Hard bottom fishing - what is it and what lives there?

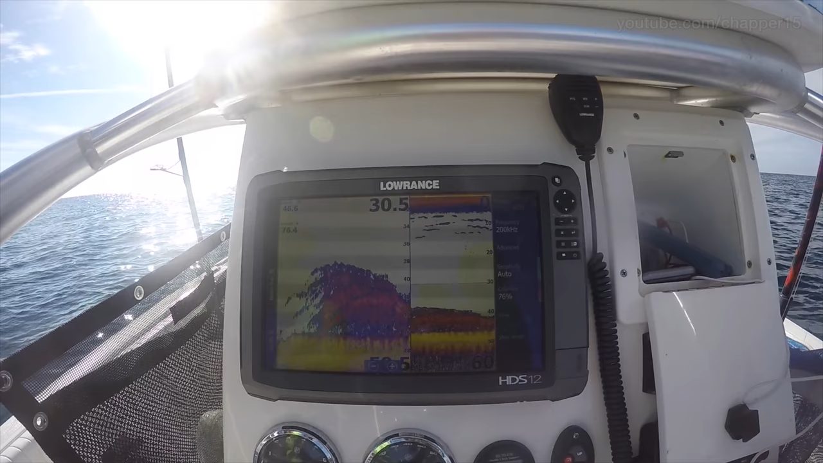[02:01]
So when the GoPro goes down, you see this big red ball, snapper galore.
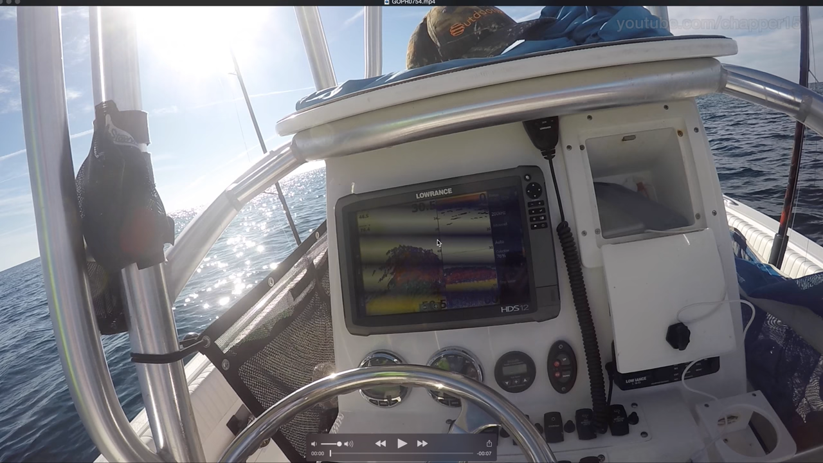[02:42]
This, if you can see it, that's 35 feet there, 40 feet, 45, and then 50 right about the bottom. So this show here is all mangrove snapper. So as the machine's going, you can see them up pretty high in the water column.
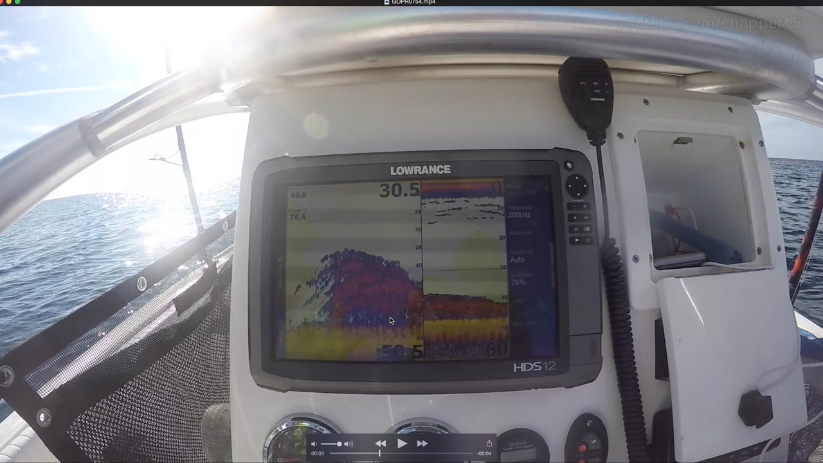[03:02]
One of the crazier shows I've seen on mangrove snapper, and let me bring up the video here.